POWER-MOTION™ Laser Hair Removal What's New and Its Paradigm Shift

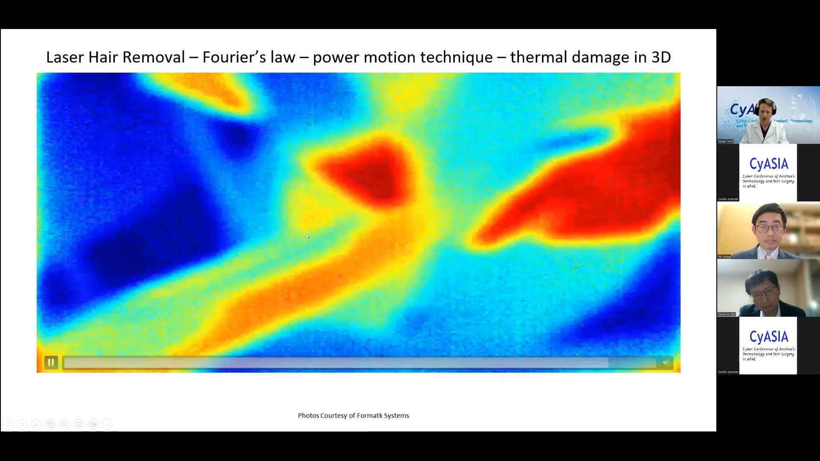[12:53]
So this is power motion, and we showed it with thermal regulation, because without this, it's very hard to imagine how the heat is working, because in a normal camera, you wouldn't see the heat. The patient would feel it, but you would be able to transfer the idea. So this is the idea behind power motion.